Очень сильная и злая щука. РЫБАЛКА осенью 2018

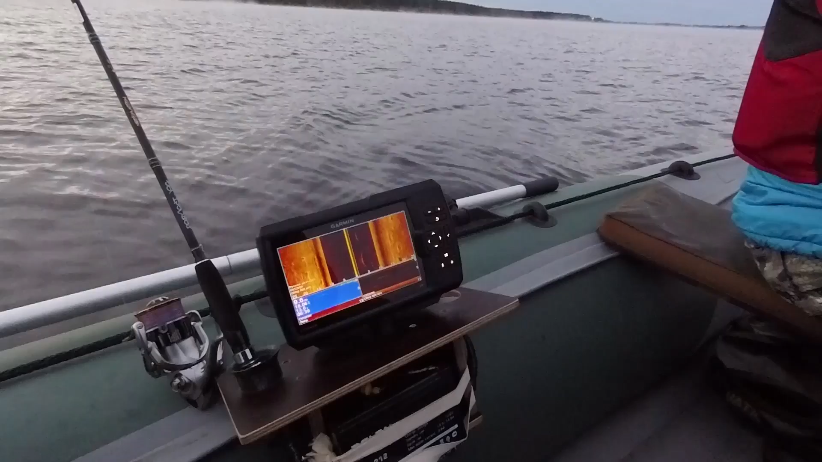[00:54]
не видно одни коряги только 9 и 7 метров под нами вода 18 градусов тепла еще не не остыла здесь ну а на улице плюс 4 вроде как обещали так